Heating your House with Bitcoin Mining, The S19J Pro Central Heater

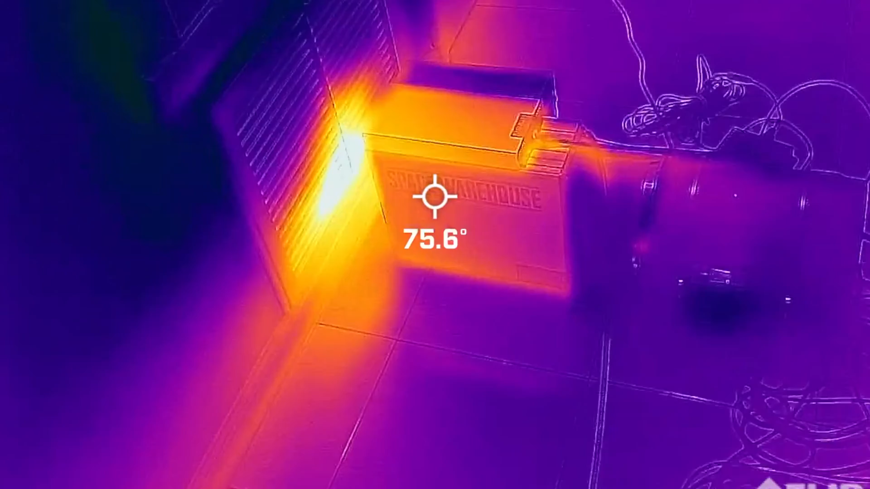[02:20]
FLIR camera, as you can clearly see, I'm pumping hot Bitcoin-y air into the air intake, and then if we go out into the living room,
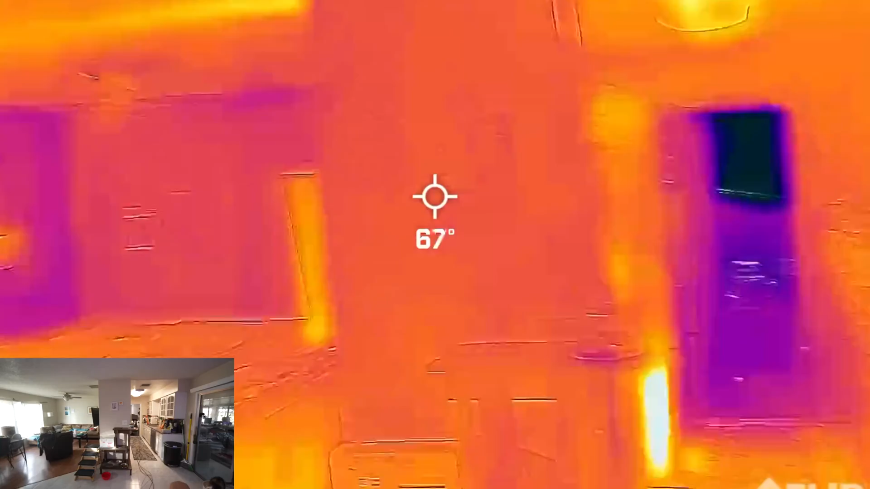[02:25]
look at that, look at that hot vent.
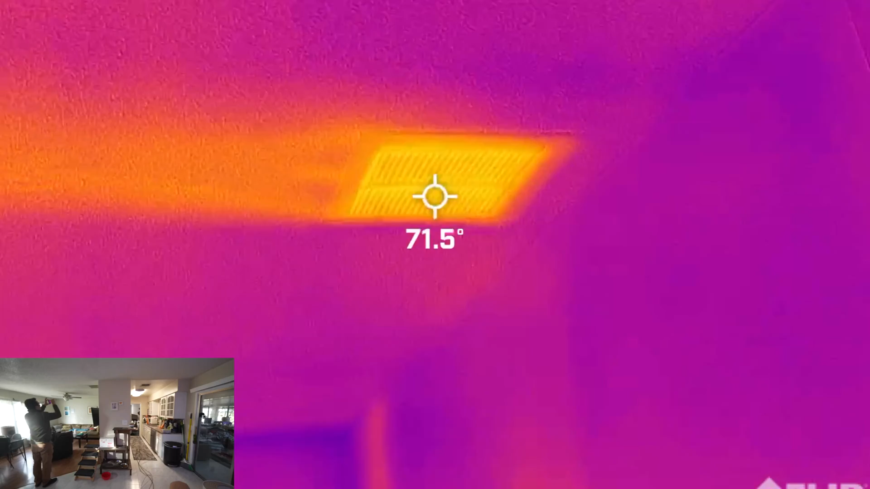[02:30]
I mean, it's not that hot, but it's putting out 71 degrees, 72 degrees, here's the kitchen one.
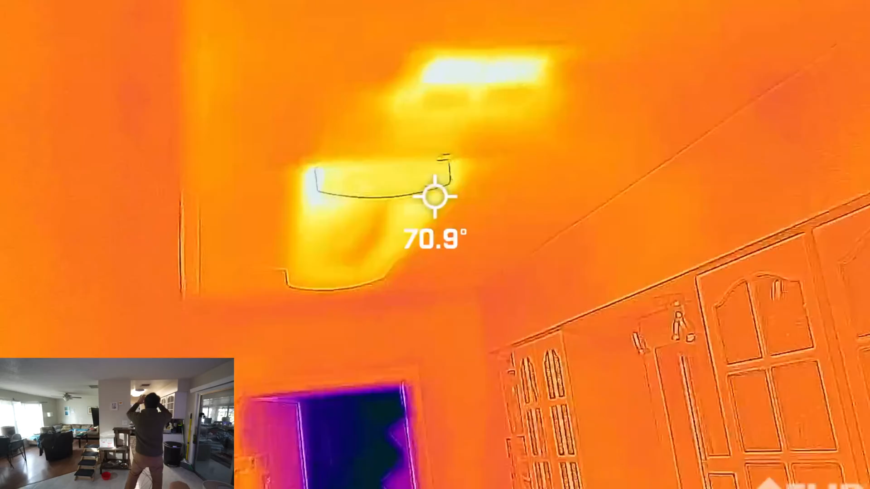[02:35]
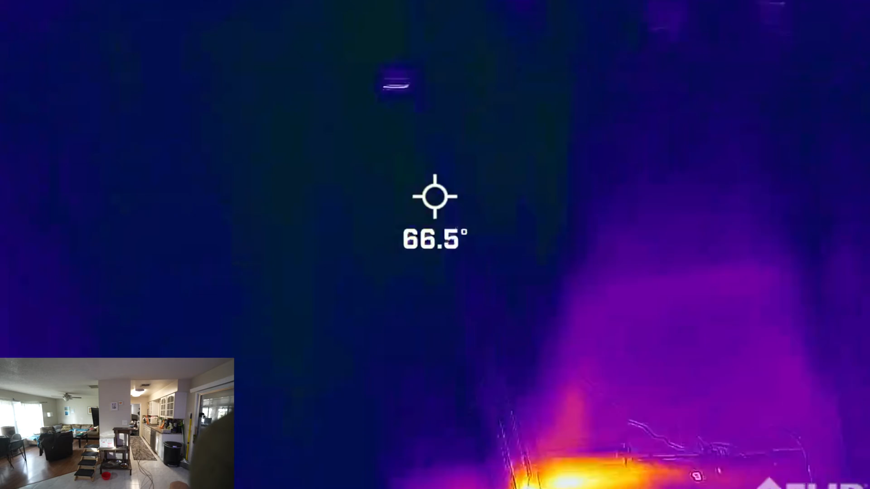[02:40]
We go into the bedroom, beauty,
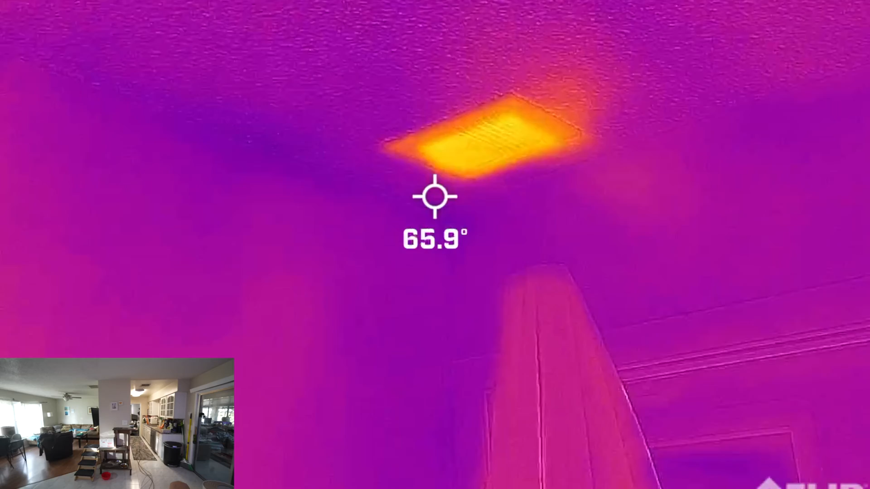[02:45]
71 and a half degrees, we'll go into Billy's room, where is his vent?